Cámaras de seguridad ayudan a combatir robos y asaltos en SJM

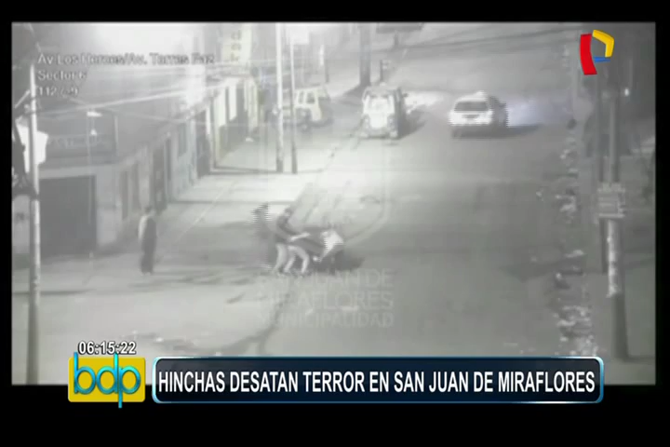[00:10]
son prueba de lo registrado por las cámaras de vigilancia del municipio de San Juan de Miraflores.
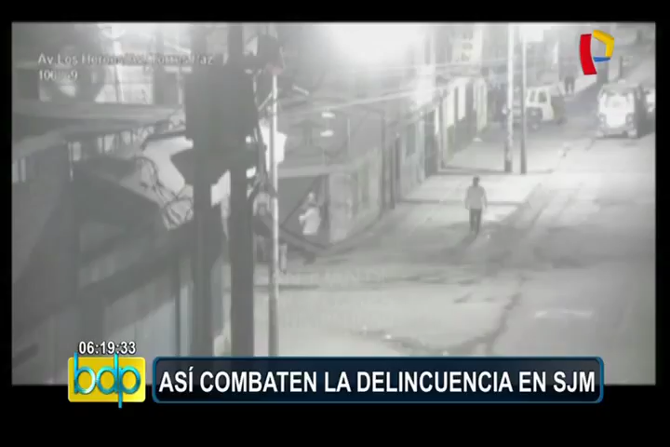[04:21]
Sábado 2 de septiembre, 3 de la madrugada. Un muchacho camina tranquilamente por la cuadra 1 de la avenida Torres Paz. Al llegar a la esquina, se percata que estos tres sujetos,